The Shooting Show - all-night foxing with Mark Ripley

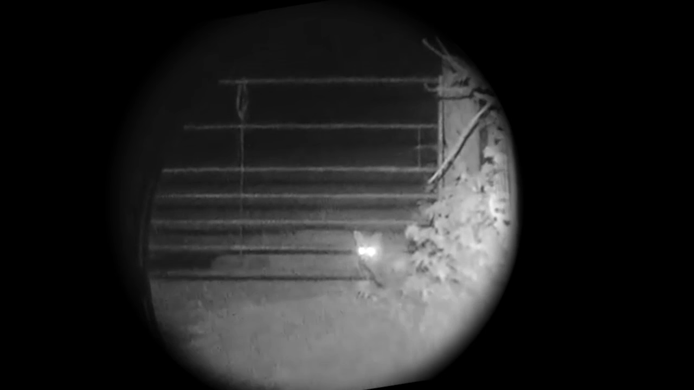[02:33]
There seems to be a lot of foxes around this year.
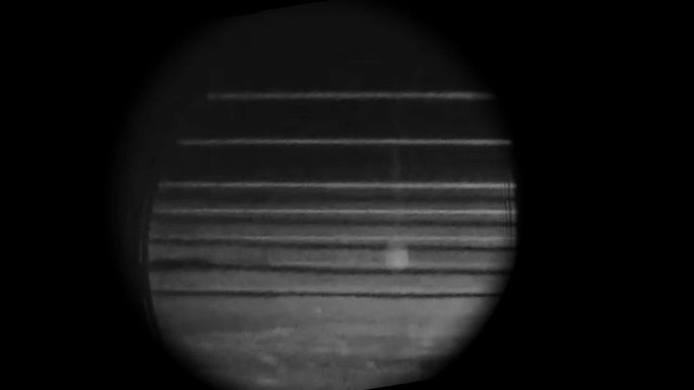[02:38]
One of the bait points we counted nine foxes when we just walked up and had a look with a lamp. So yeah we should be in for quite a good night. I think there'll be a fair few about.
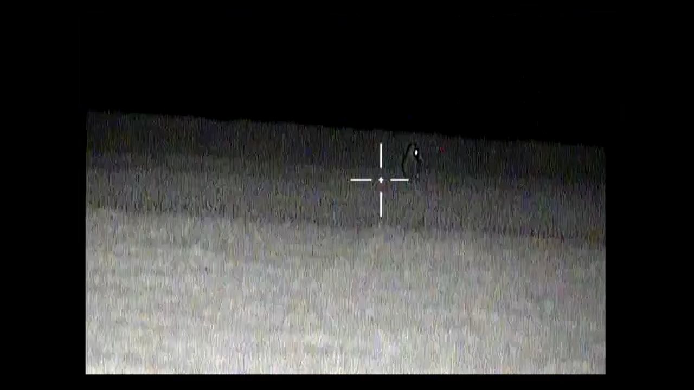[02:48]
On some of these farms there's some houses and we're on the edge of some of housing estates and that.
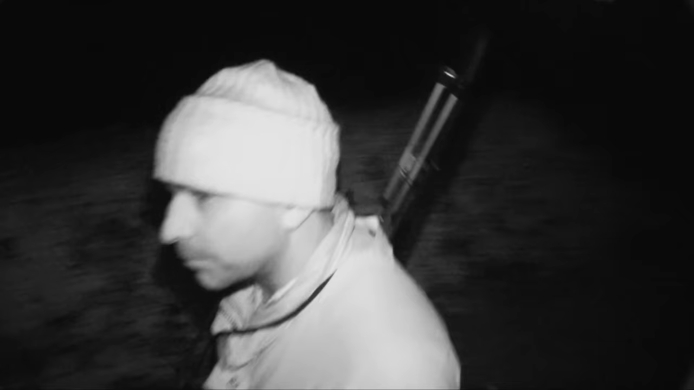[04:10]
With his man in the high seat Mark patrols the other side of his ground on foot and this looks good.
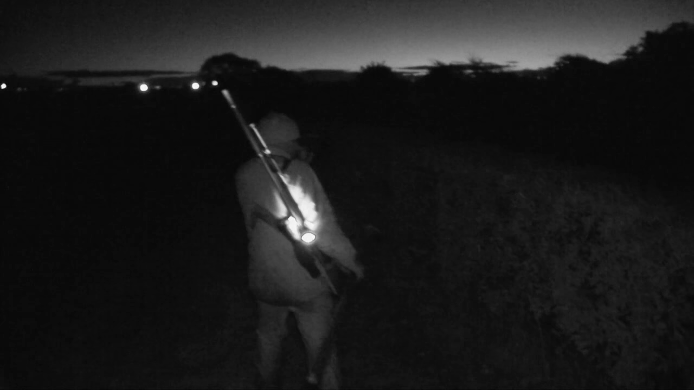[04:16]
After minutes he ambushes not one but two foxes on a field boundary.
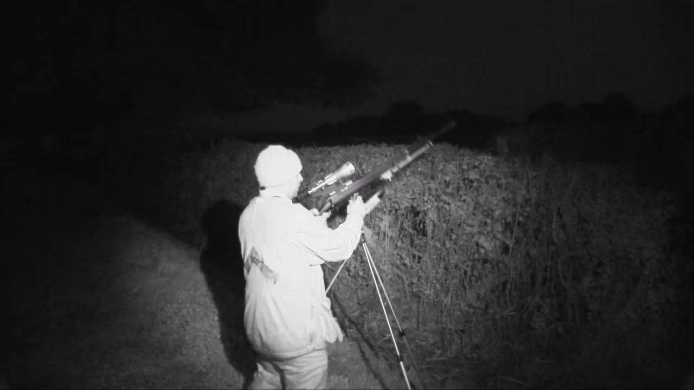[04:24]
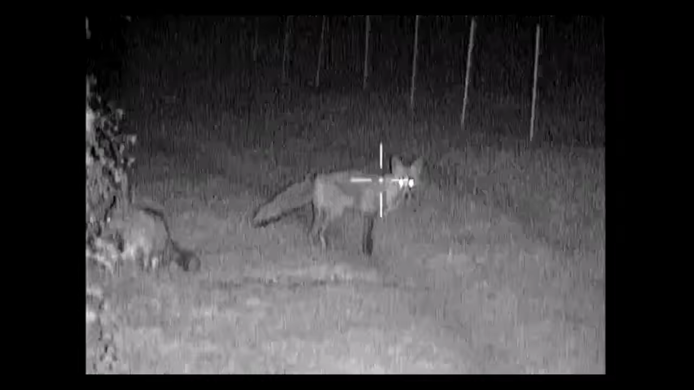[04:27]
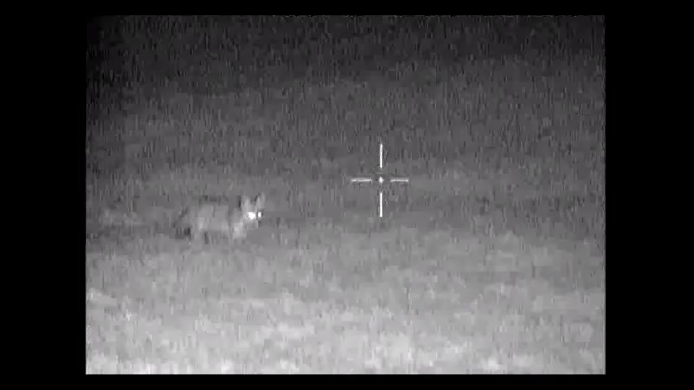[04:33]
The selected fox is well within range we just need it to stop for long enough.
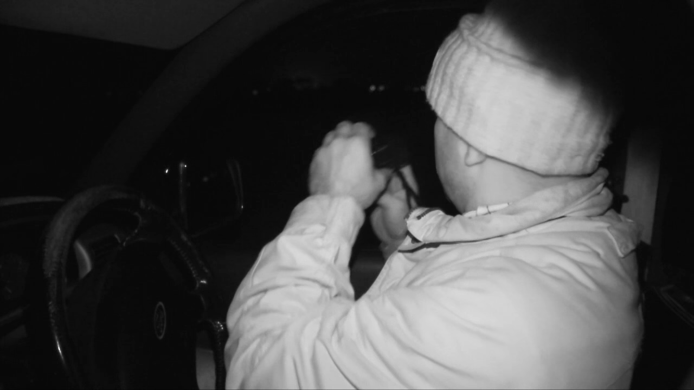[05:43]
We went on to a bit of open hill ground and that's got a few houses just at the base of the hill and we had I think we had
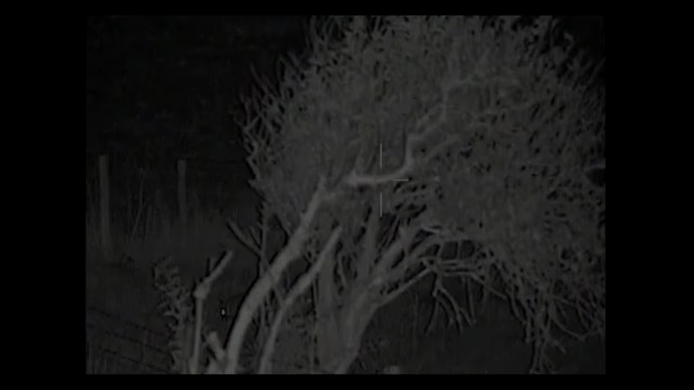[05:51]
four foxes come up out the backs of the houses there to the cooler.
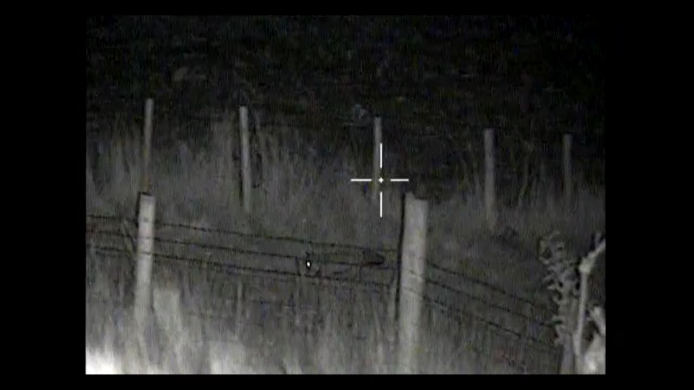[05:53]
We were using the fox pro cooler with a pheasant distress track running
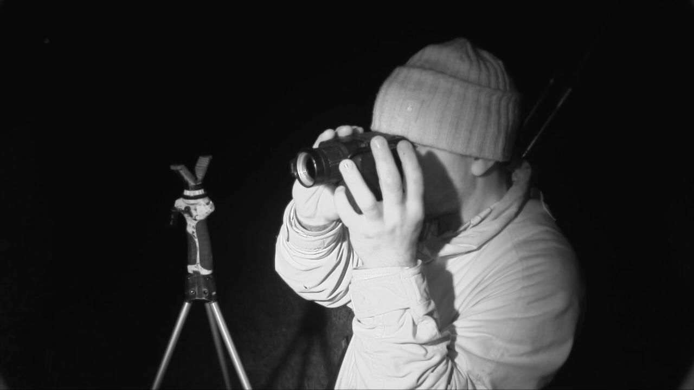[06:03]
and we called four out and shot those all quite close range with less than 100 yards for all of those.
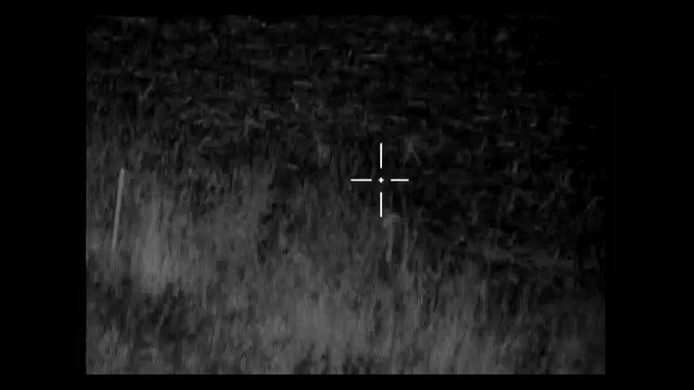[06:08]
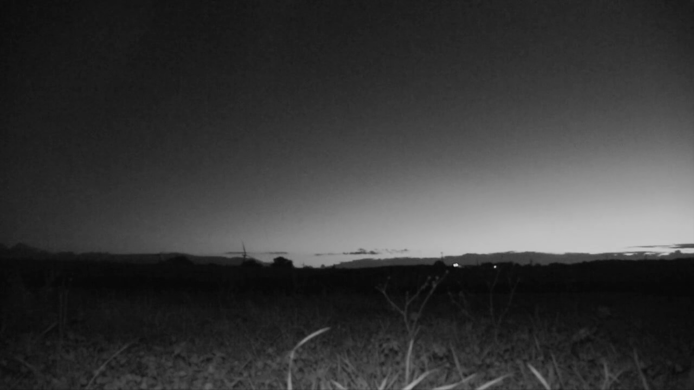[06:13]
Then we went on up to some more open hill ground which is a bit more a bit more desolate but
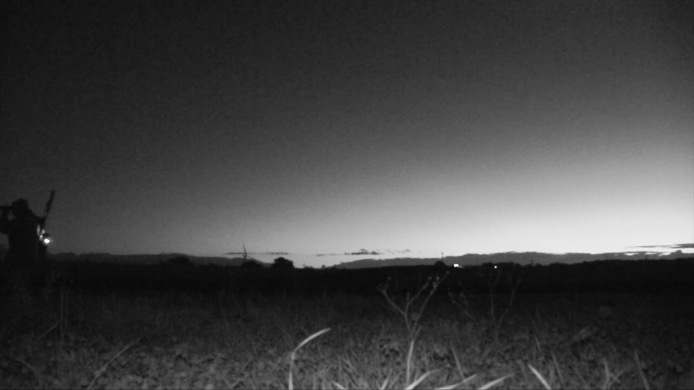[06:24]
again managed to call a few in a bit further the ranges there the foxes there a little bit more jumpy.
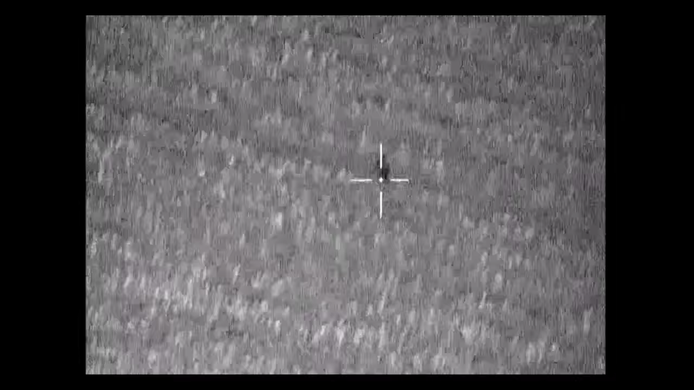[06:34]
I did manage to score a 250 yard shot with the Browning X-Bolt as well which was which was quite a nice one.
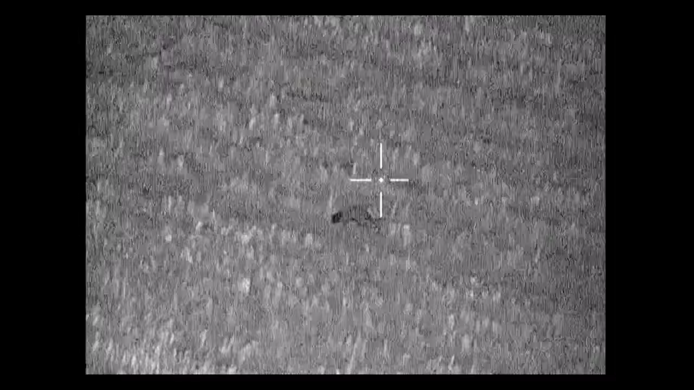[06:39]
It made a good combination as she was using the Browning X-Bolt in 243 along with the
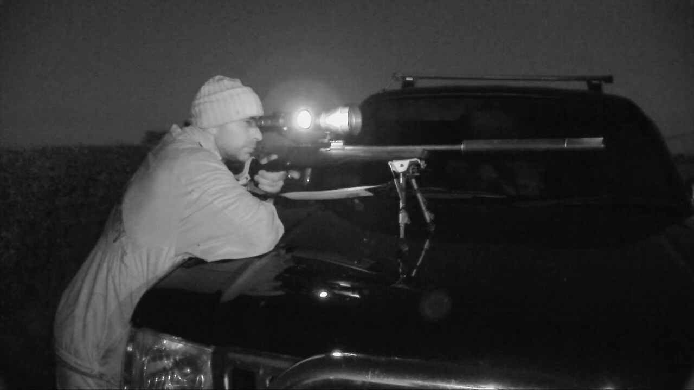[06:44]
drone pro 15 times scope and the combination of two worked very well. I think we've got up to about 13 now so we're doing doing pretty well.
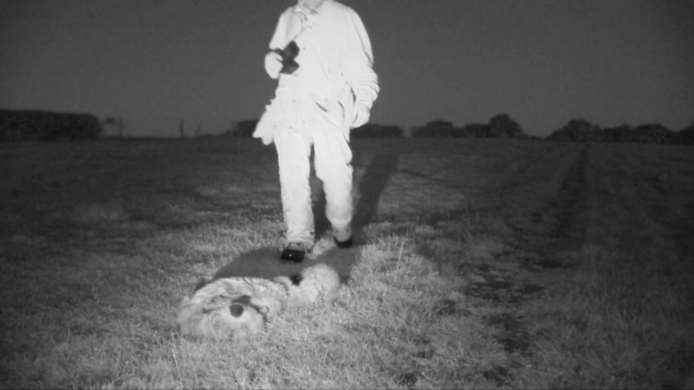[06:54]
We're going to head on out to another
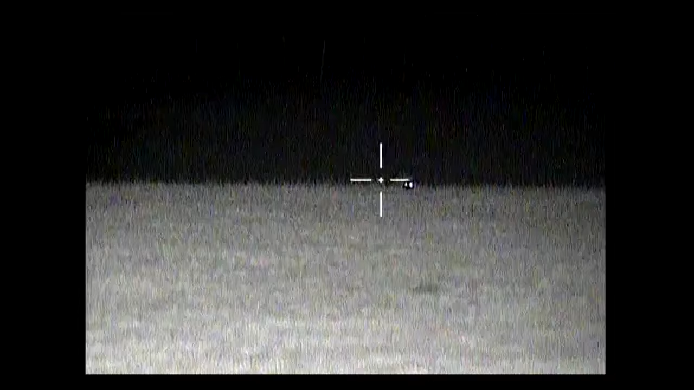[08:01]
With another fox coming in Mark has a golden opportunity to add to his baker's dozen.
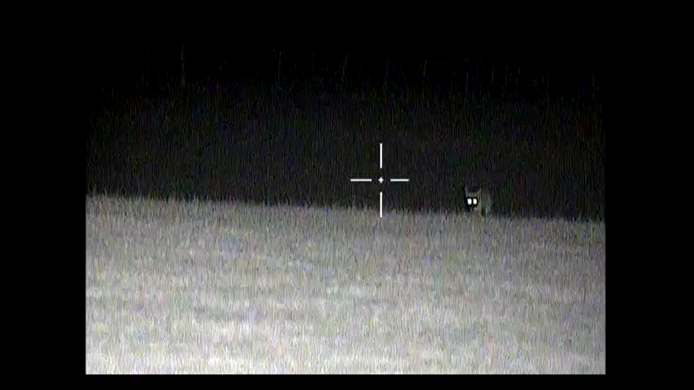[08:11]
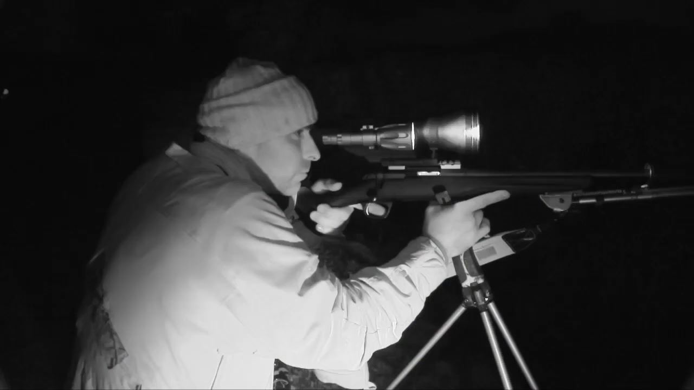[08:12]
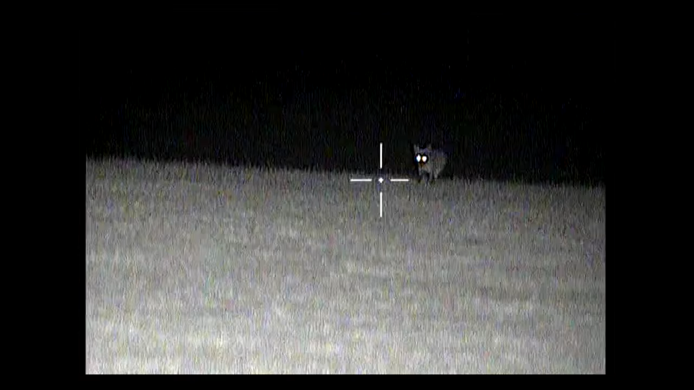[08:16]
A rising bank behind the fox makes for safe backstop as it comes into within effective shooting range Mark is confident.